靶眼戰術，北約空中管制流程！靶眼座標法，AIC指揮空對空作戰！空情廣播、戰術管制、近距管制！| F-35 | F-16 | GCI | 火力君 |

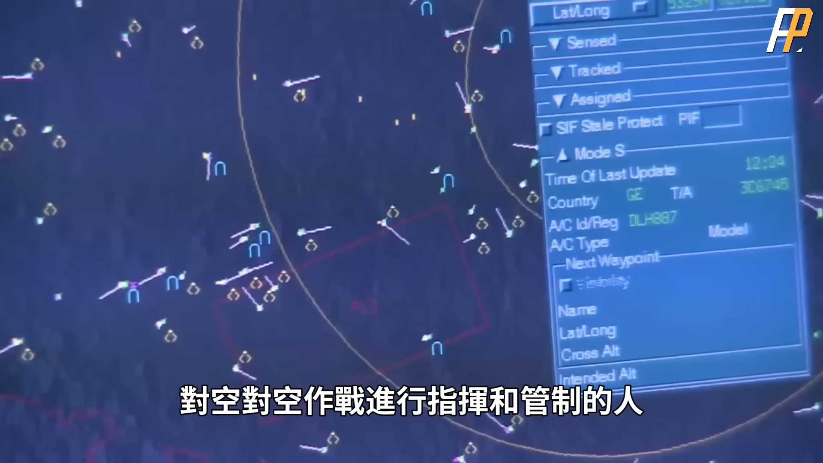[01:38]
在实际作战中,这个负责操纵大型远程搜索雷达对空对空作战进行指挥和管制的人,
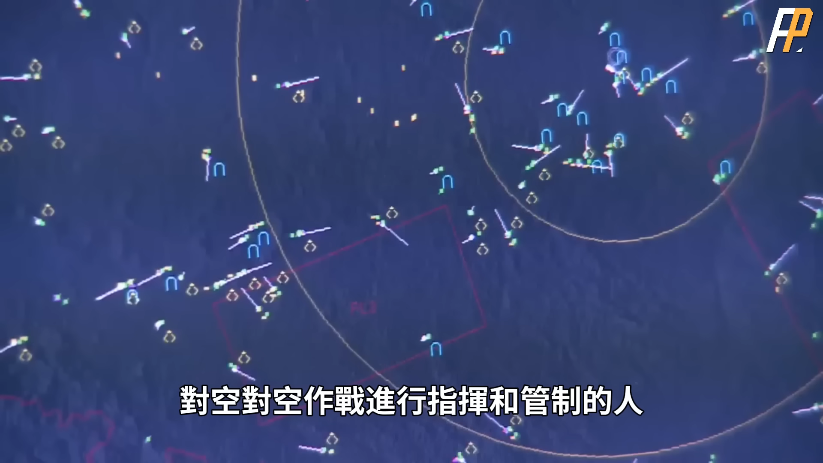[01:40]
就是空中拦截管制员,叫做AIC或者GCI。
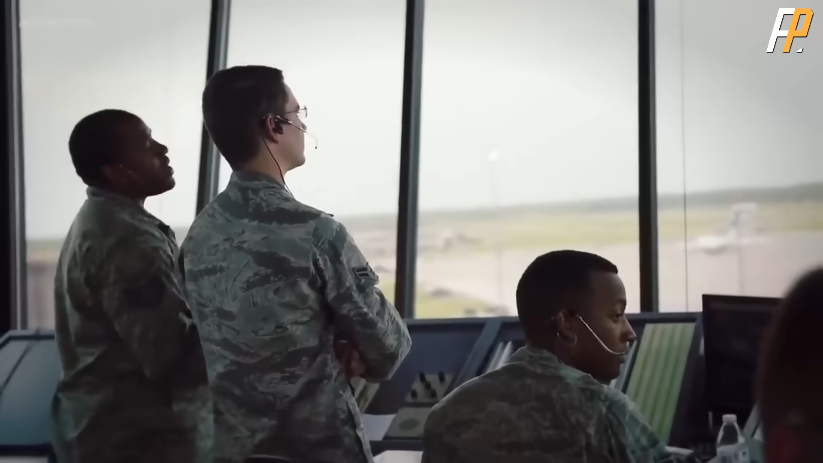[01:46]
AIC可以由使用多种平台的人担任,比如舰在预警机,陆机预警机上。
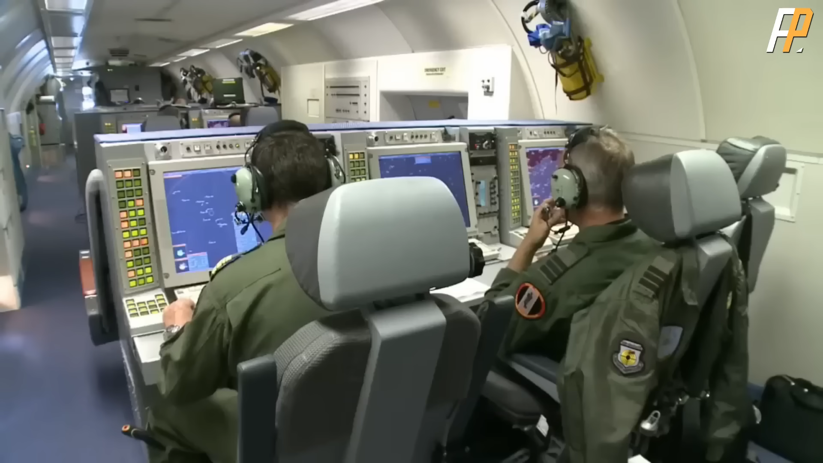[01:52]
负责空中拦截的人是AIC,
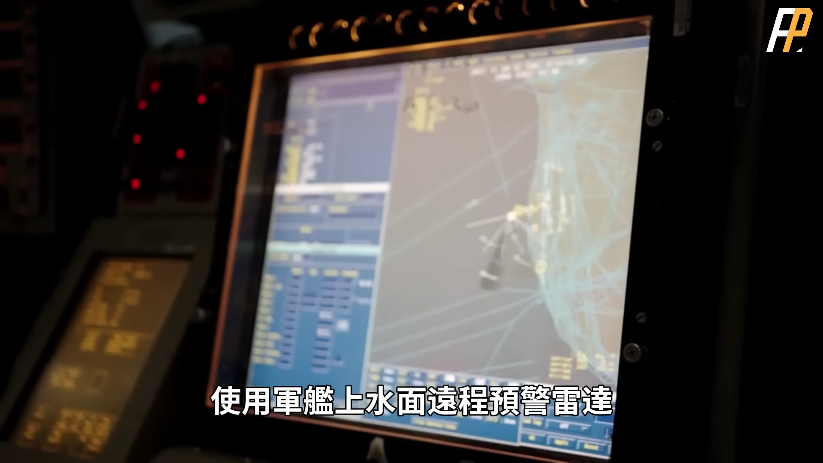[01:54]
使用军舰上水面远程预警雷达或者地面上远程预警雷达的人也是AIC。
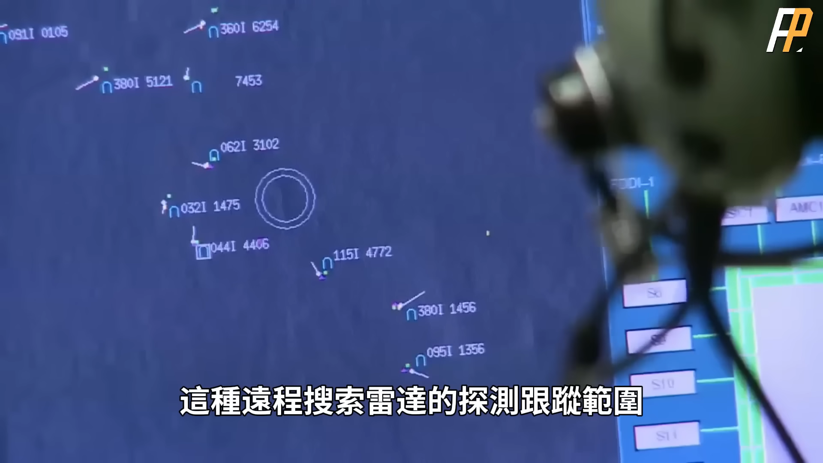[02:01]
这种远程搜索雷达的探测跟踪范围可能达到250海里以上,